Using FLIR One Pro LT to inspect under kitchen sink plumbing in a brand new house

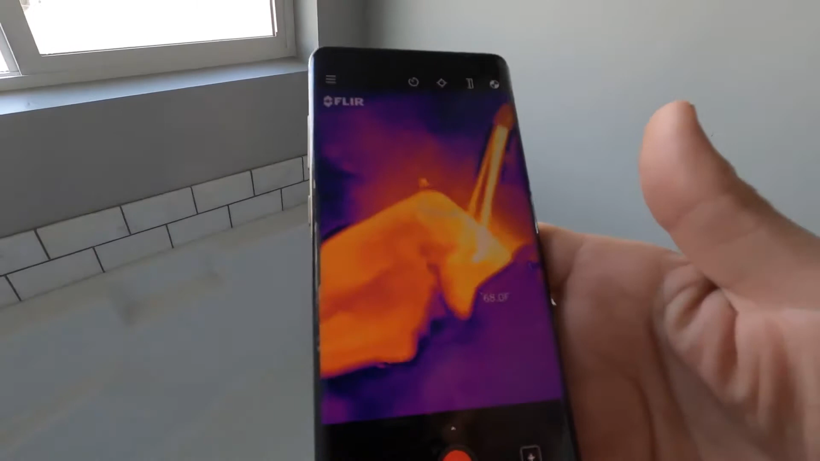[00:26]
You can see how it's heating everything up. You can see the wall of the bathtub is actually heating up.
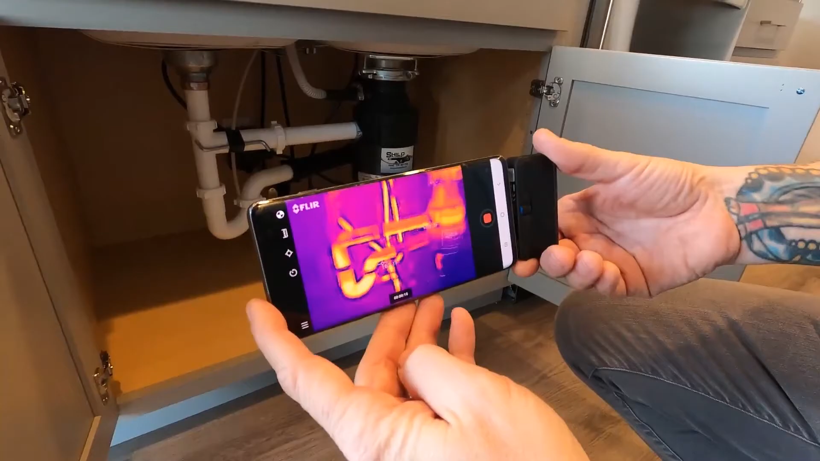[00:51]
So you can see the hot water flowing through right here.
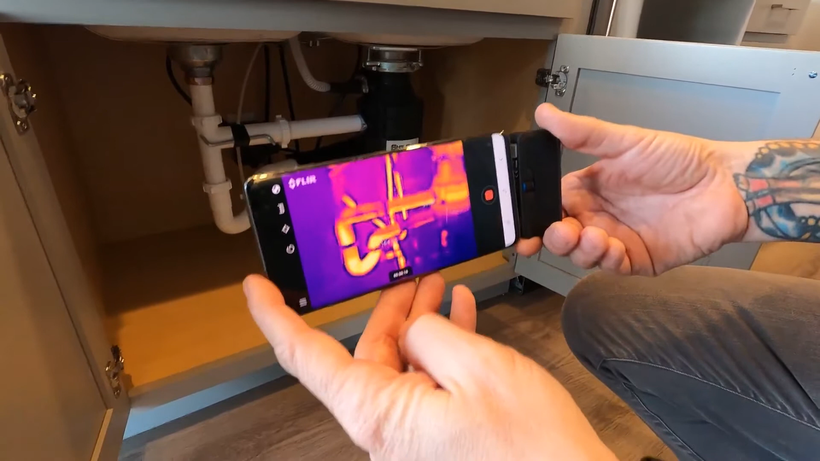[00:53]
We have... And then you can see it going down the drain and everything, right? The pipe going all the way up into the faucet, all the way up here.
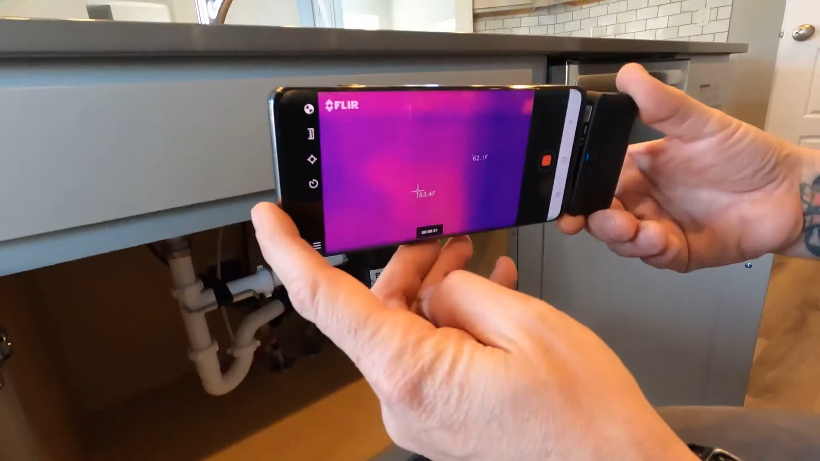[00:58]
The water coming out there. You can see it going through the drain.
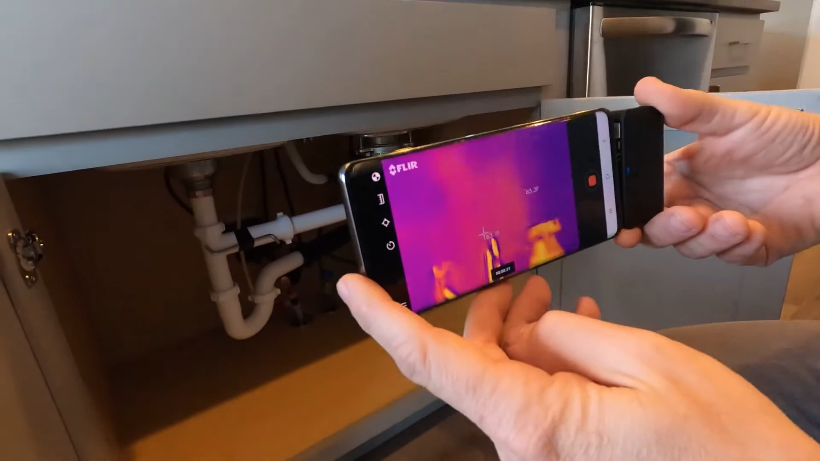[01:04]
So we can use this to see if we have any leaks.
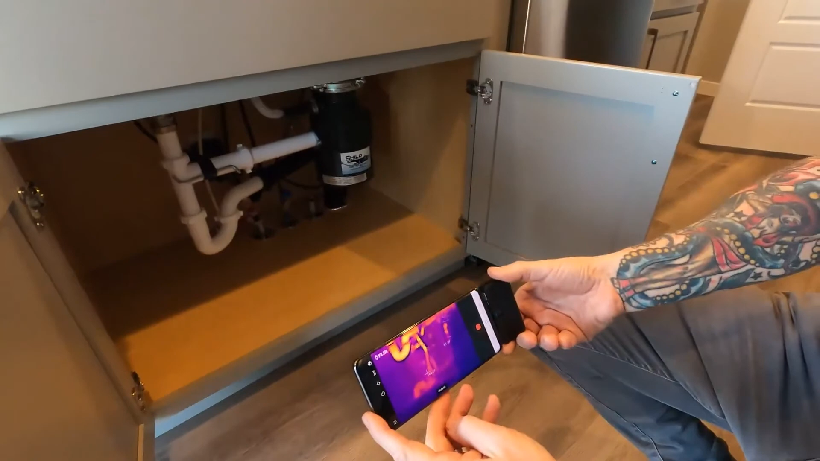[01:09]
So we're looking all the way through the floor now.
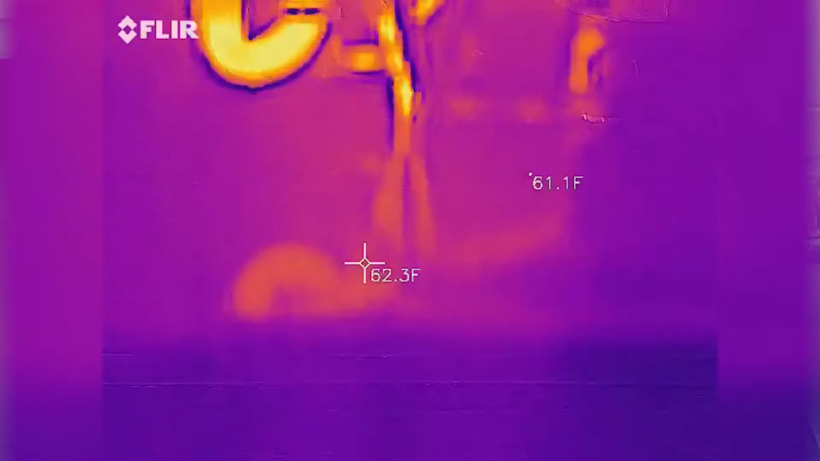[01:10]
On screen: spot 62.3°F
We can see the plumbing underneath the house where it comes out.
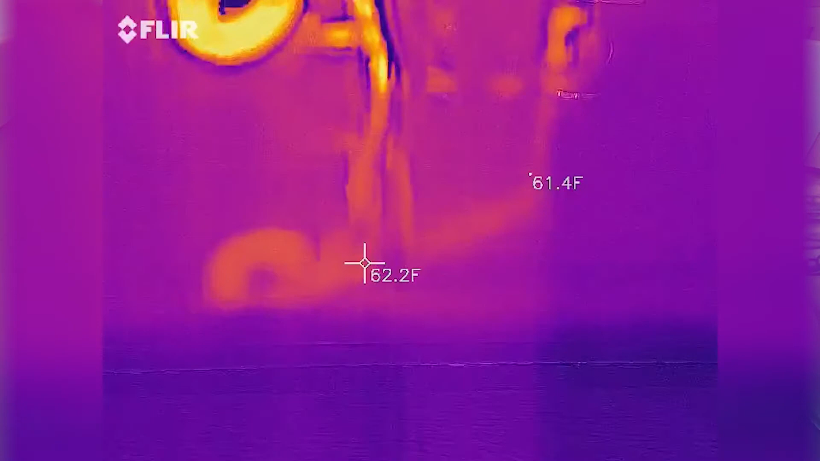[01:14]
On screen: spot 62.2°F
You can see if there's any leaks.
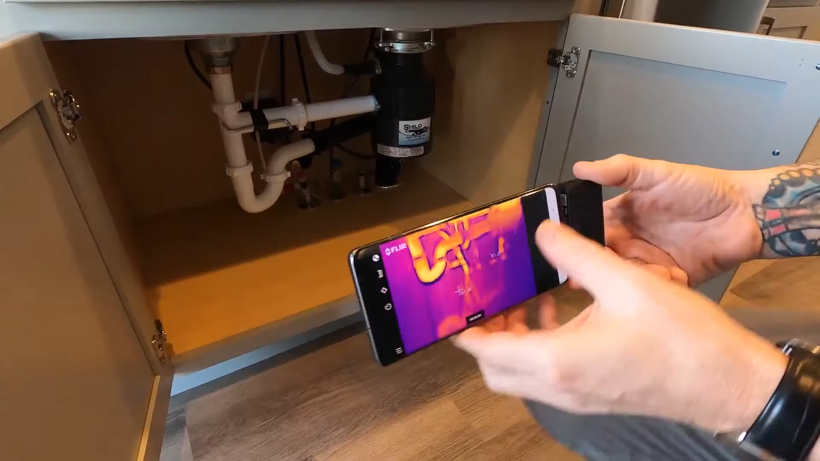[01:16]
And then we can switch the water temperature.
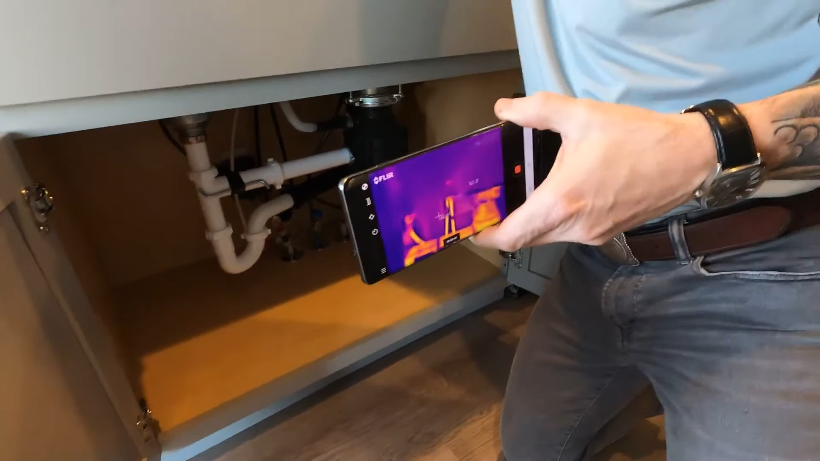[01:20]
And now as we change the water temperature.
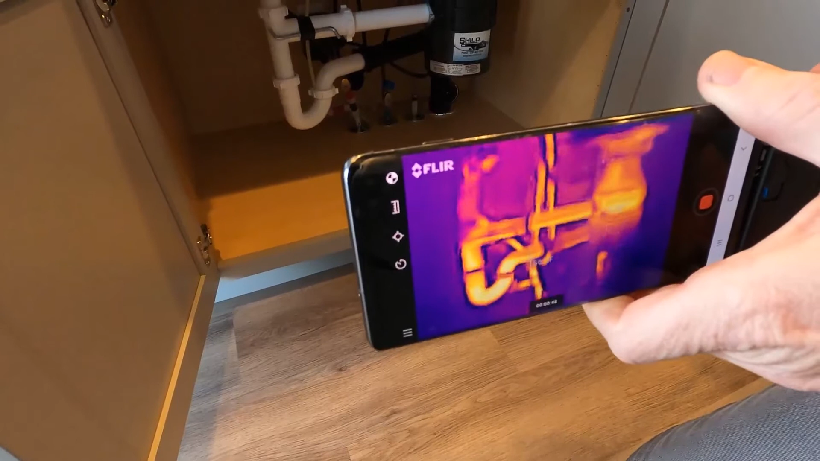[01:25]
It should cool that down, right? It'll start cooling down.
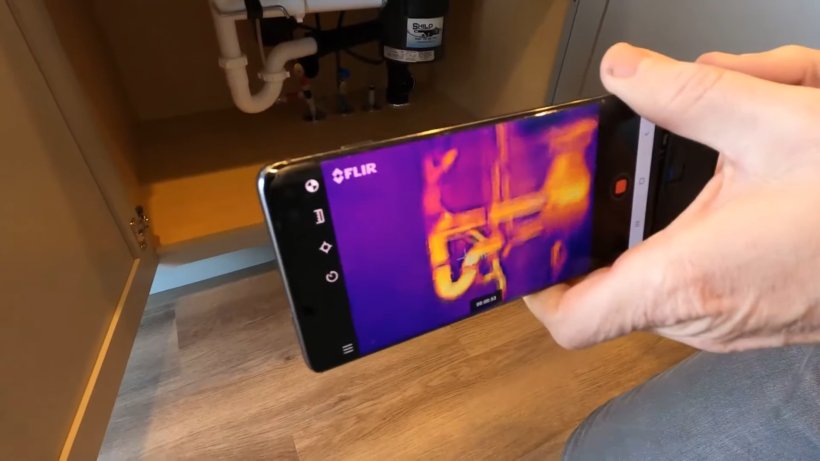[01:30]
And that's how we can see if we have any leaks. See those differences in temperature.
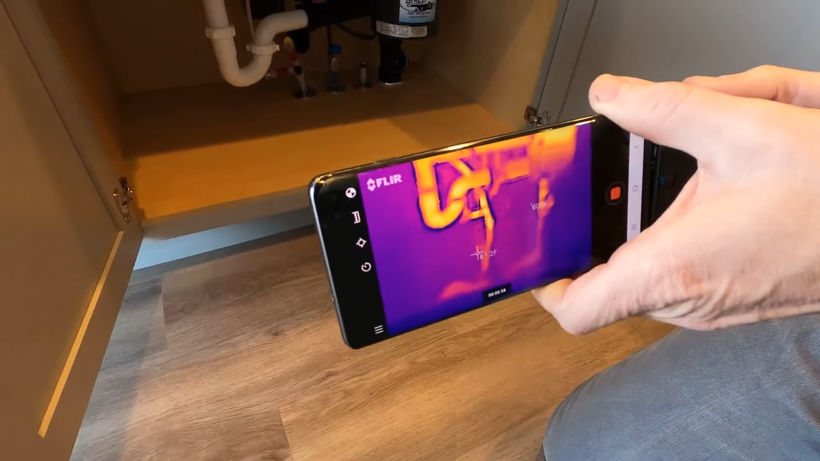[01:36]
And watch as it starts to cool down.
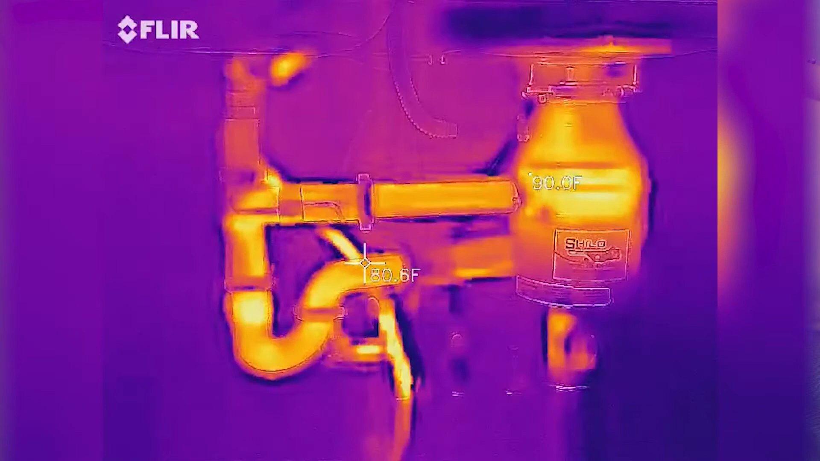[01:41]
Ha! That is neat. Now we can see the cold water lines back here. Yep.
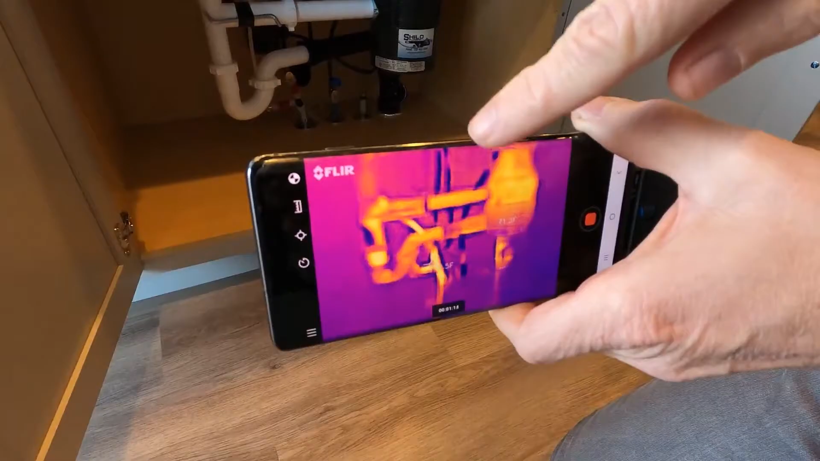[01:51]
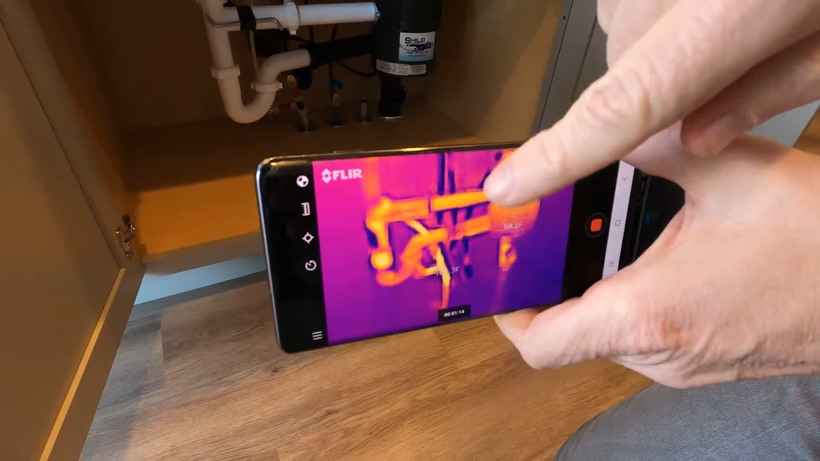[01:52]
As opposed to all before we could only see the hot water line. So as that hot water line cools down, it'll disappear.
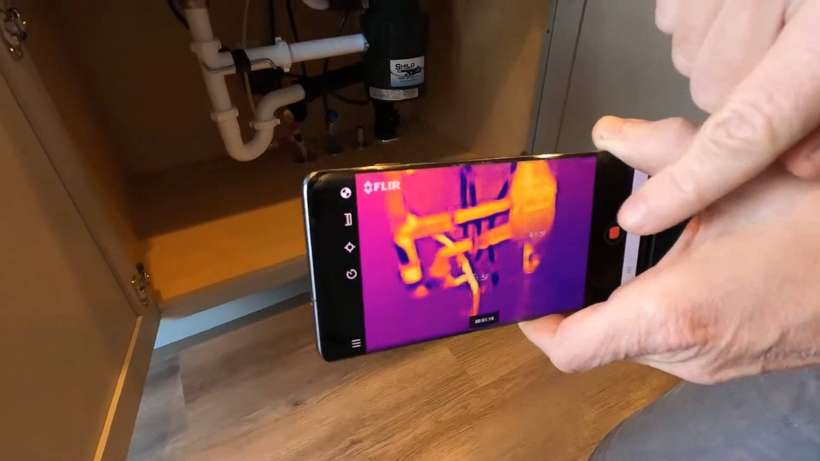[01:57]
So now, if there was water behind something here leaking in the wall, it would heat that up and you'd be able to see that, right?
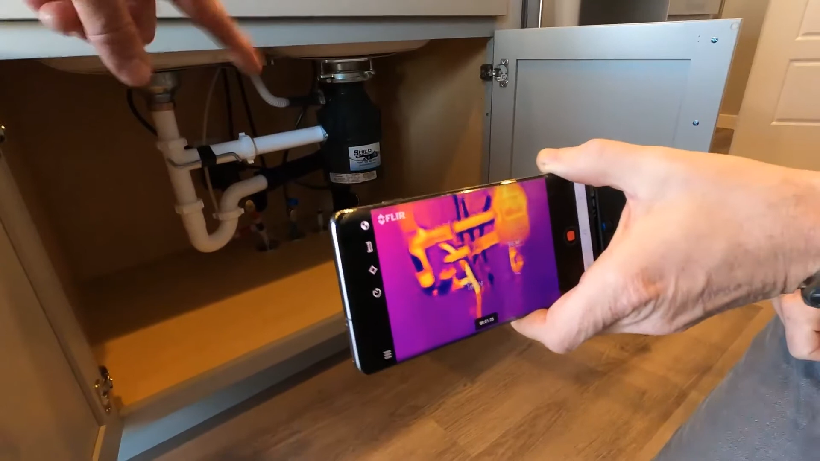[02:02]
If it was a hot water leak, it would. If it was a cold water leak, we would see blue.
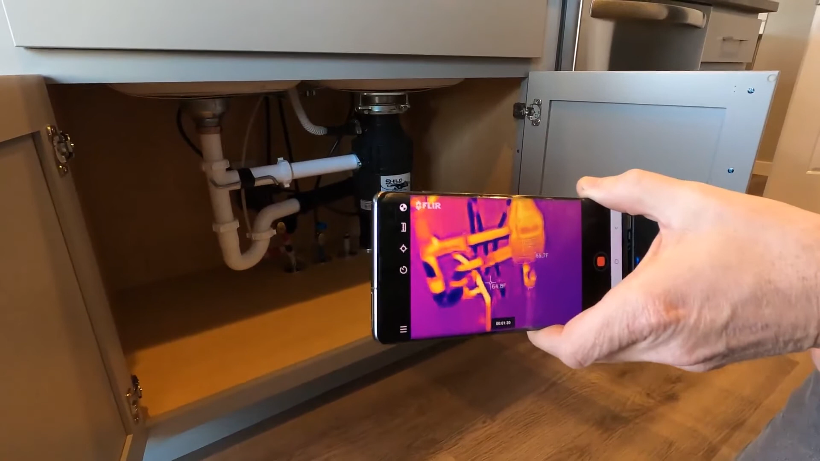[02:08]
We'd see big puddles of blue where the water is just sitting because it's going to be colder than the rest of the house.